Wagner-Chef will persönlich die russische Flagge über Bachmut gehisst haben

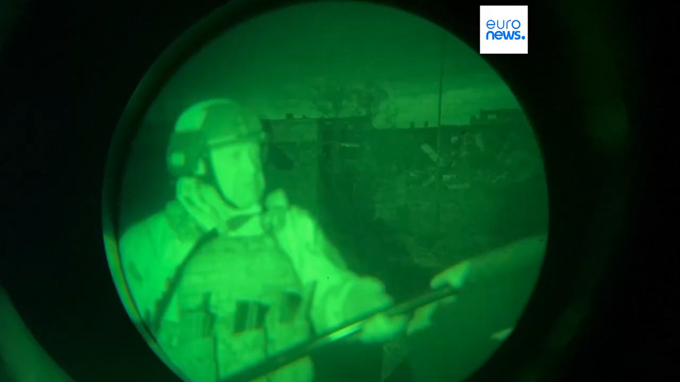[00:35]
Evgeny Prigoschin postete sogar ein Video, allerdings ist nicht klar, wo es aufgenommen wurde. In der Vergangenheit hatten sich ähnliche Äußerungen des
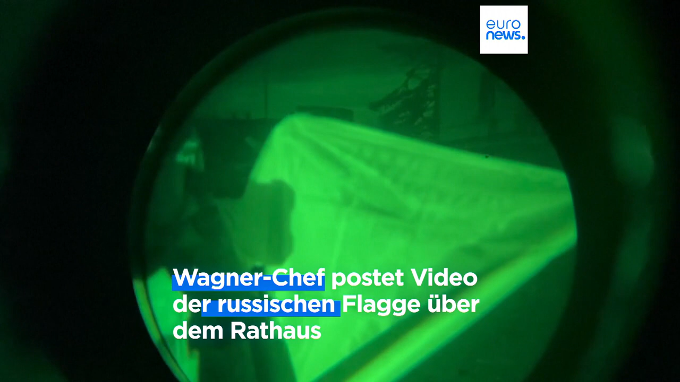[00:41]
Söldnerchefs zum Kampfgeschehen als voreilig erwiesen.